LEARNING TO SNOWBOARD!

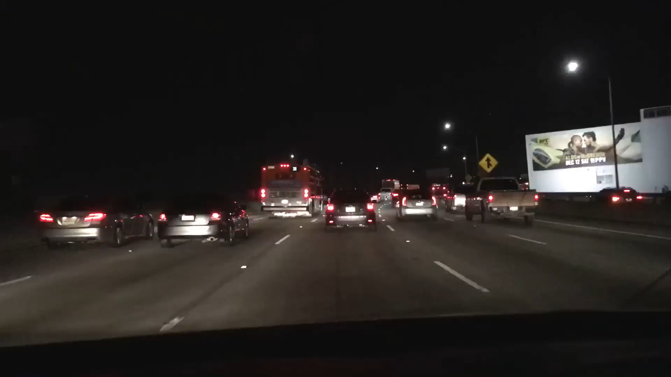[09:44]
Warning, 30 minute delay ahead. I was like, what the fuck has happened? I was like, oh yeah, I'm coming into LA. So unfortunately, Yeah, I'm stuck in this queue.